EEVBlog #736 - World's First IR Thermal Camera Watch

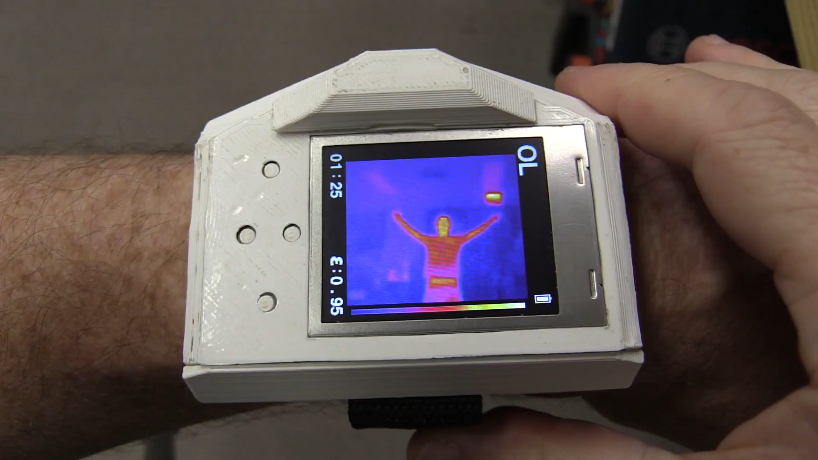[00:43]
And here it is. Check it out. And that's Dave too there. Show us your moves, Dave.
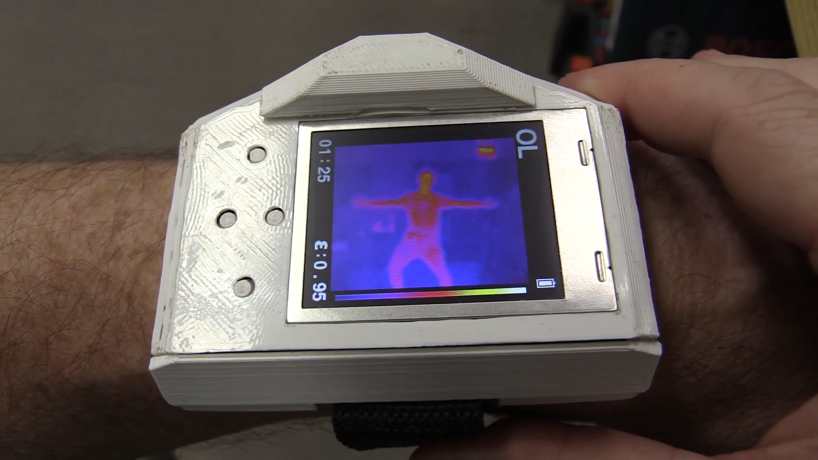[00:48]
Yeah, show us some John Travolta. Saturday Night Fever. Come on.
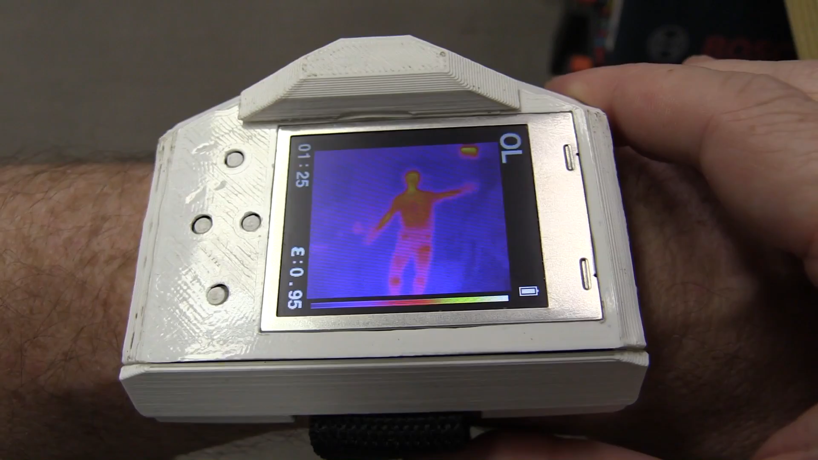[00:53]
Nah, I think he's too young for that. He's got no idea. But there you go. That's the world's first thermal imaging watch.
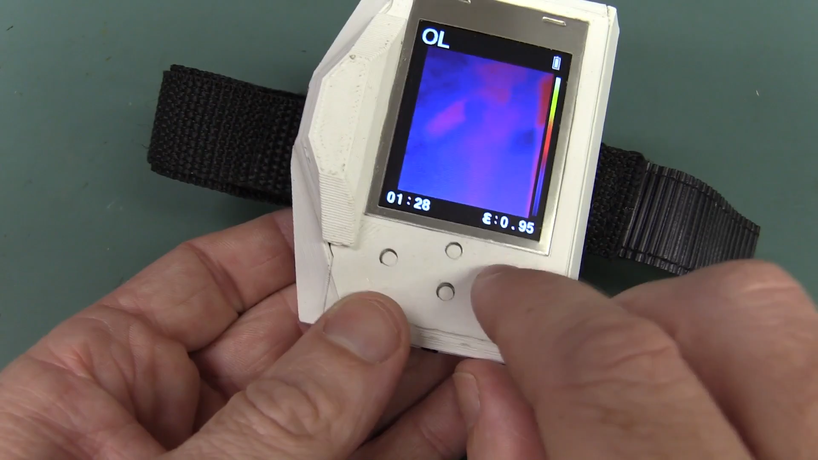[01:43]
We don't have any silk screen on there yet. And the lepton sensor in the front.
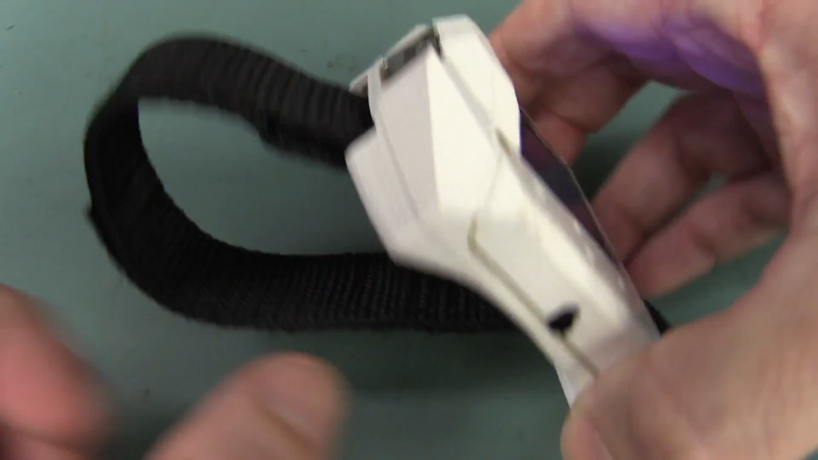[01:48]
And there you go. In a 3D printed case.
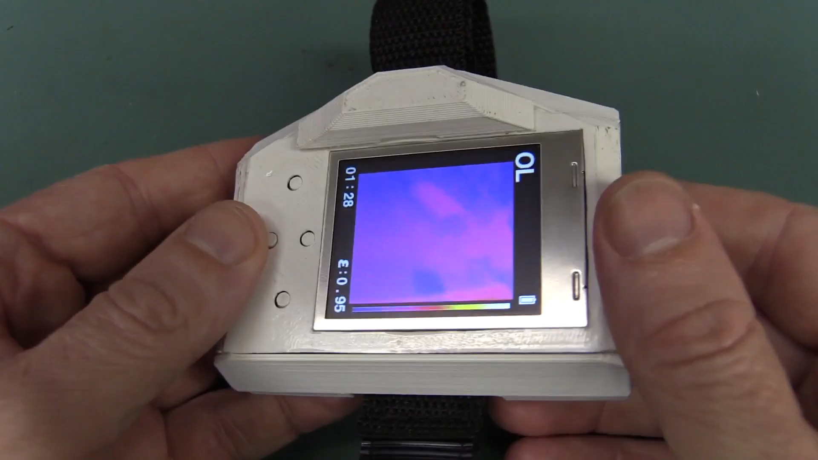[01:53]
And the world's first thermal imaging camera watch. Awesome. So as you can see, we've got the lepton sensor sitting in there.